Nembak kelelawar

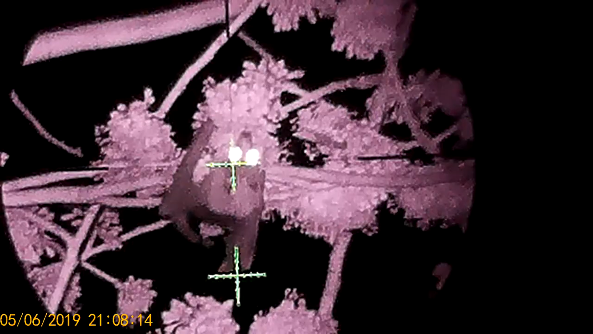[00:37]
Ini terbang nih, angka mau tembak
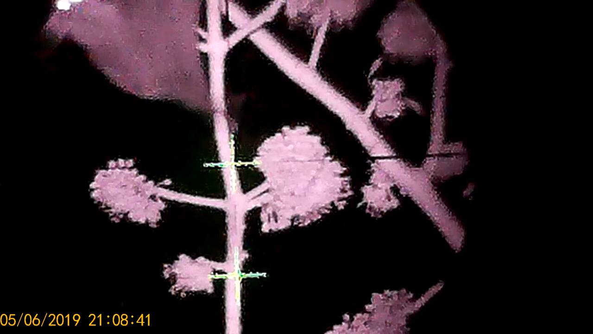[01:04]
Oh, terbang Besar itu, itu deh sama tembak
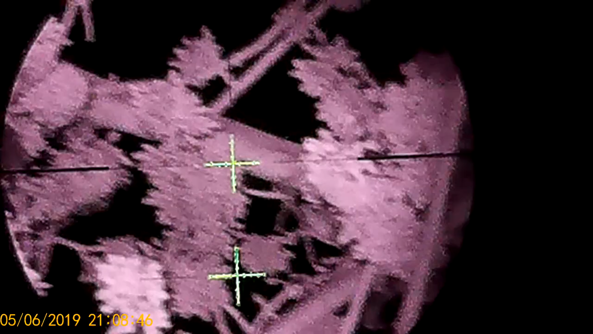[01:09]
Ntar kita cari yang besar Nih, kecil malas
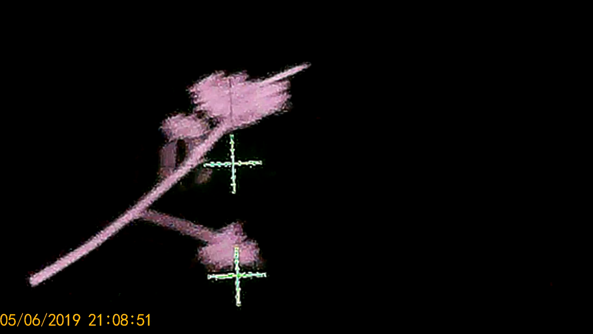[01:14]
Ini besar Nah,
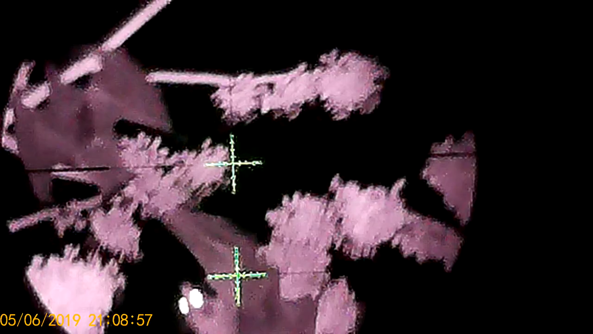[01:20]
disarok temennya Oh, berkelahi dia, kurang aja Kalah dia Oh, campel loh besar Diam, ayo, diam, ayo Jangan gerak
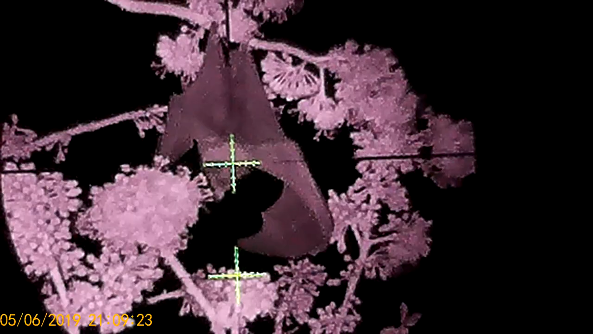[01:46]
Wah, tendol lagi sekali Sudah Ada lagi Masa termasum Ya